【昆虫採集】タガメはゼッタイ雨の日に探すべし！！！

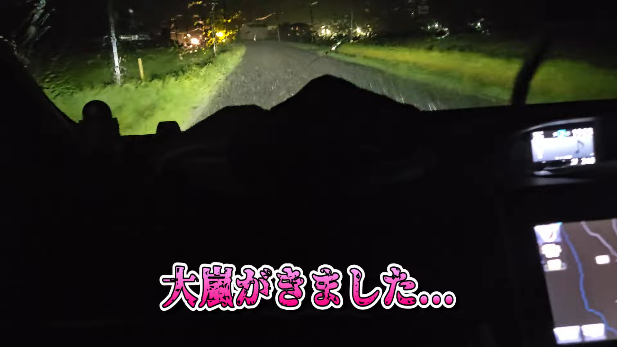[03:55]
半端ないね。半端ない。こんな嵐の日ありますよ。
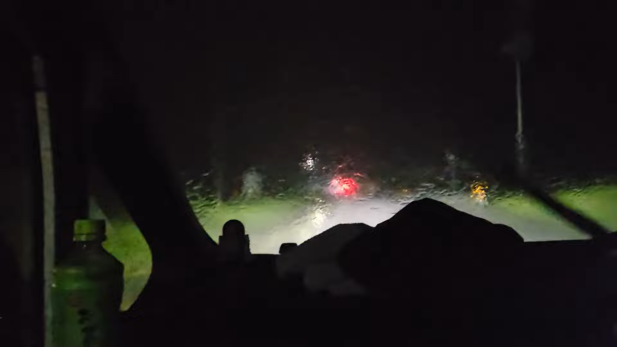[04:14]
走りの危険だわ。うわー、やばい。これやばい。